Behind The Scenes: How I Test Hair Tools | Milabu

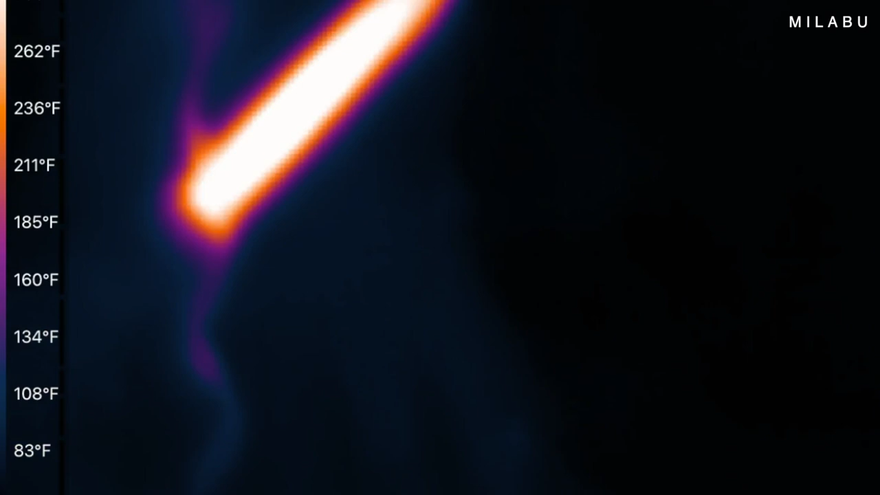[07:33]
So Andre's saying that the curling iron on the outside is running roughly around 300. So that could be a lot of elements.
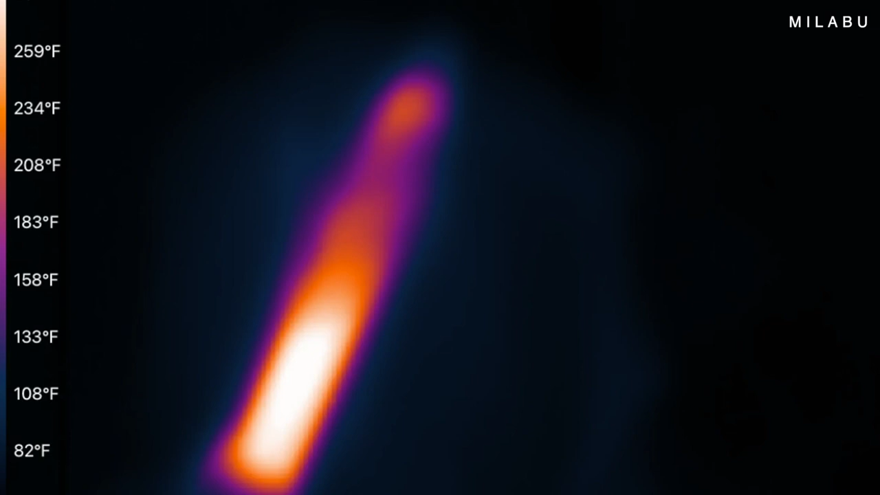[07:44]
On screen: scale top 259°F, scale bottom 82°F
That could mean the internal temperature is set at 355. By the time it gets to the outside, it's not as hot.
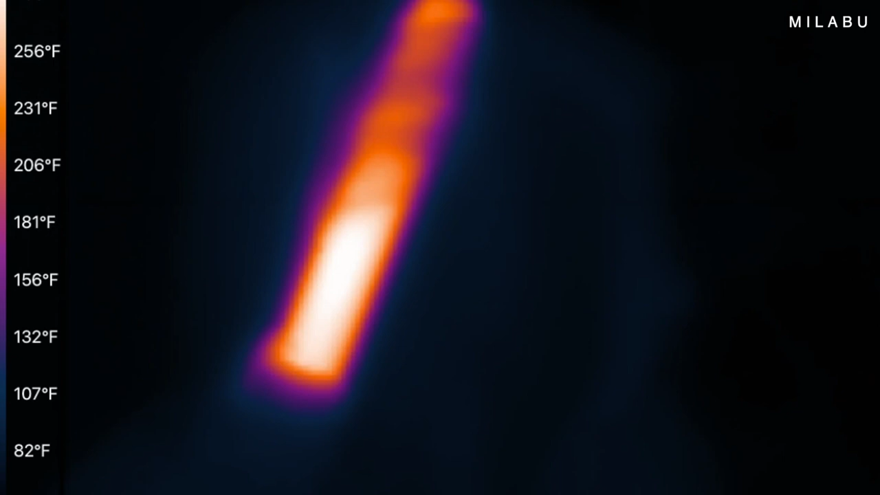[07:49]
But like I said, my hair feels very even, heated throughout, which is really good.